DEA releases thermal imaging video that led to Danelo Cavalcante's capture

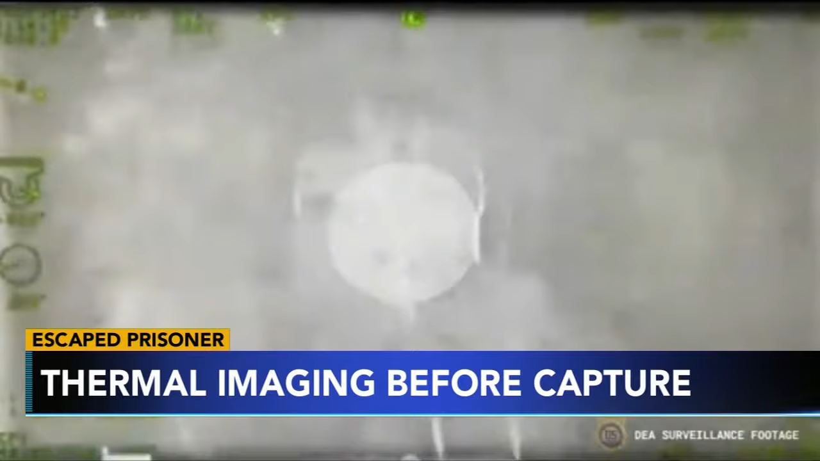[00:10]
Even in the thick brush of South Coventry Township, it's difficult to see clearly, but in the white circle there, you can see his outline. Law enforcement moved in the next morning and captured Cavalcante early Wednesday morning. He was on the run for two weeks. His preliminary hearing is scheduled for September 29th.